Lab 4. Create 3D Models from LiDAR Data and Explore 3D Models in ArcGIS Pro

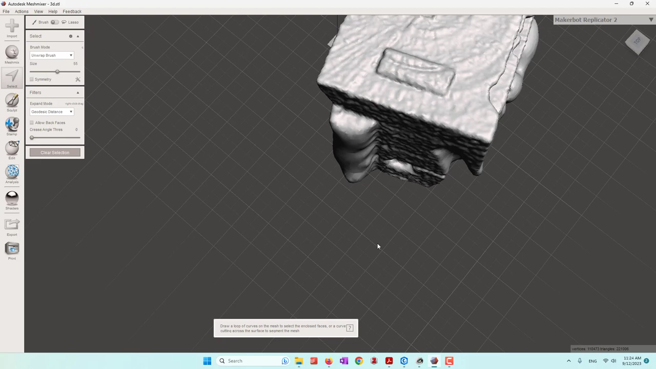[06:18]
All right. So now I have this model. So you can still see some details.
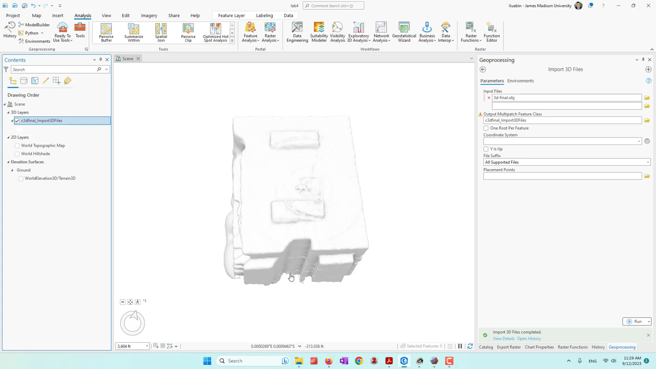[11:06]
Okay, and now you can see we are able to see the 3D model. So now I'm using my middle key of the mouse to rotate the model. And you can just click this icon, this arrow.
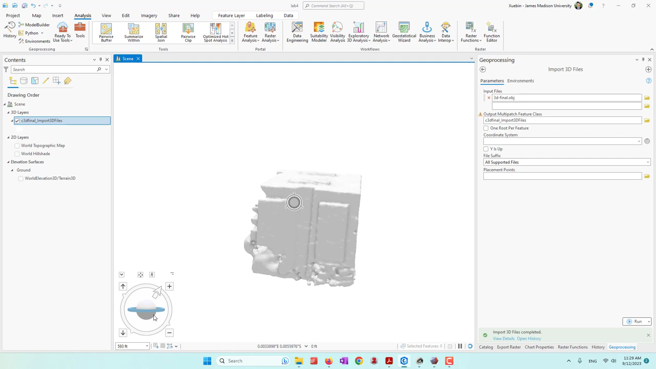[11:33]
Okay, and you can just drag this circle to view the model.
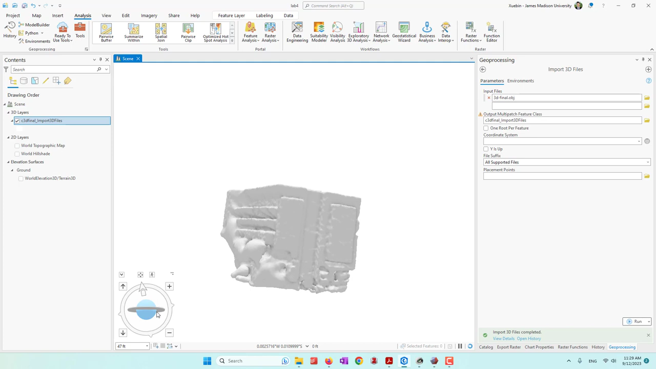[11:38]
Okay, so this is the way that you can view pretty much any type of 3D models in ArcGIS Pro. And also, there's something that we can also do. So for example, if we check the properties, and like source, we also see that there is no coordination, again, because the data itself is not georeferenced.
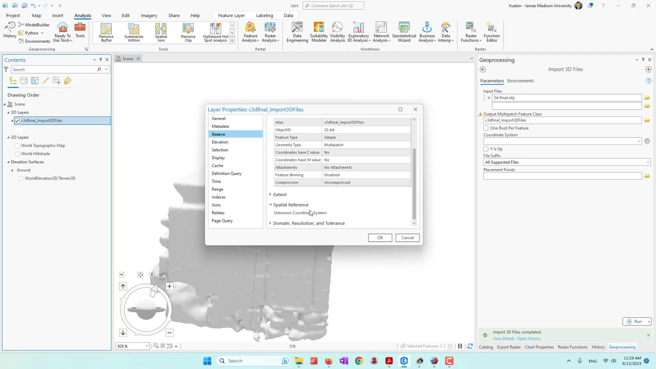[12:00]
So we don't know the latitude and longitude of those data sets. We can also simply change the colors.
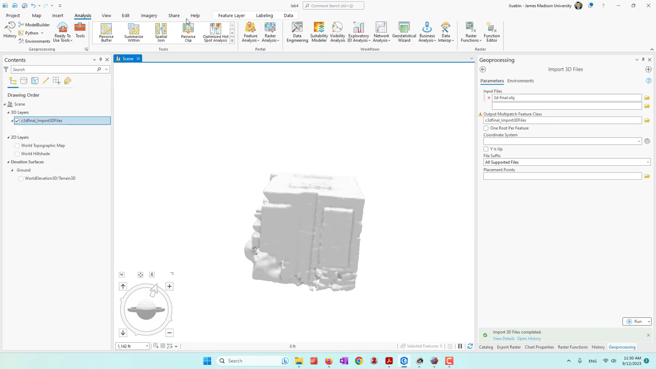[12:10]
So if you go to the feature layer, and we choose the symbology, and we change the symbol.
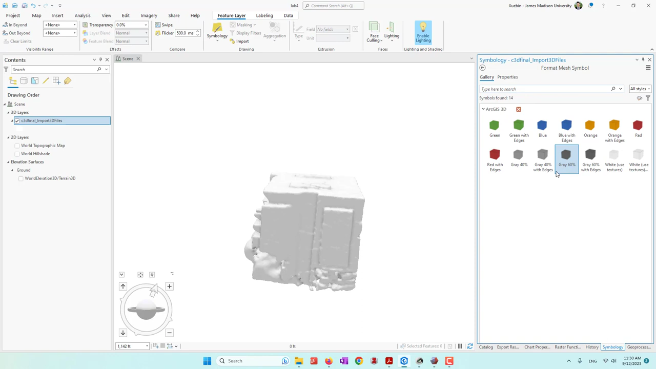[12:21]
And now you can see that ArcGIS Pro has some pre-built template. Suffice me if I want to give it a green color. Okay, and I can do that. You can also enable or disable the lighting. So that will give a different effect. And also you can also change those options. Next, let's say we are trying to mirror the data.
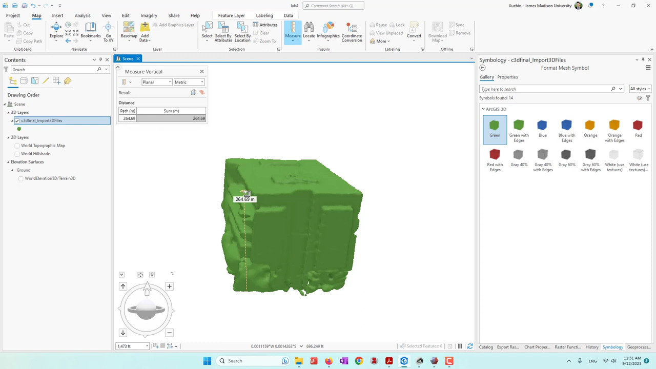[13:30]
So our size building. You can see the height cannot be 264 meters. So probably just 2.6 meters, not 260 meters. So the result is not accurate. We also have some other 3D exploratory analysis. So if you have a professional ladder data, so probably you can try those analysis. So for this data set, which is not georeferenced, so one thing that we can probably try is called the slice.
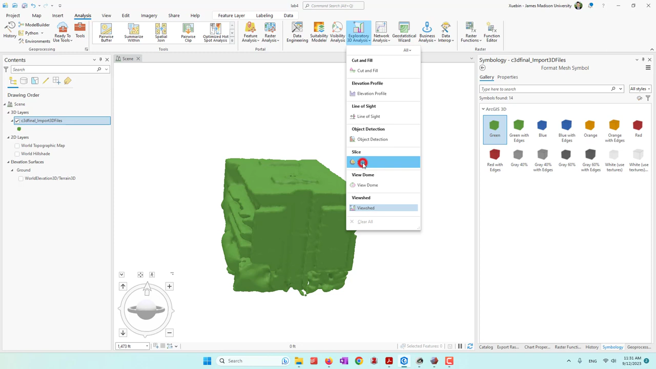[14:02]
So slice will allow us to see the inside of this model. Let's see, let's zoom in a little bit. and let's say we want to have a vertical plane to slice.
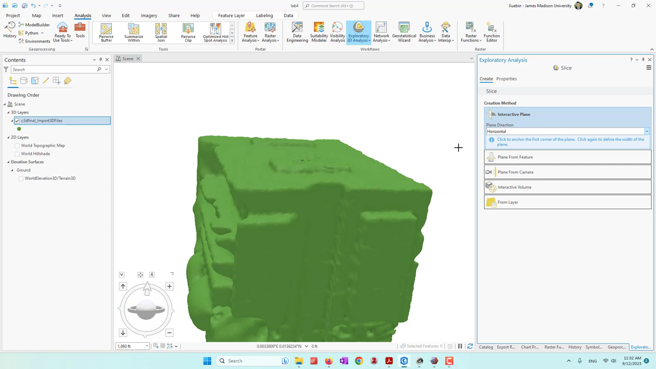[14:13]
And now you just click and place that plane, and also you can choose the size. Okay.
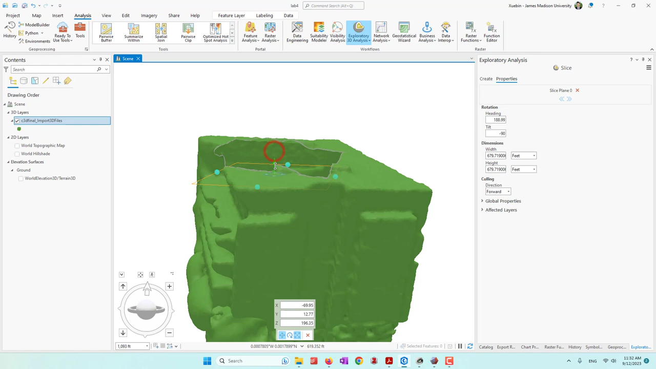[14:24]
And now you can see the inside of this 3D model.
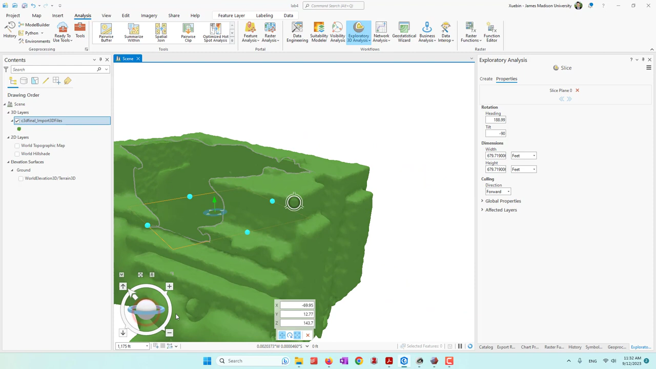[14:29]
So let's rotate.
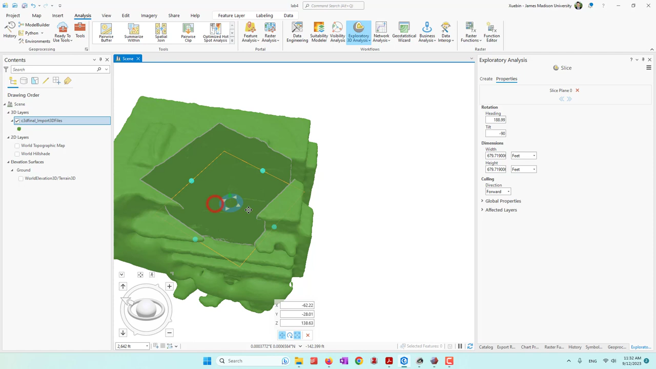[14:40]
So you're able to see the inside, and you can also move the cursor or move the plane to see different parts of the model.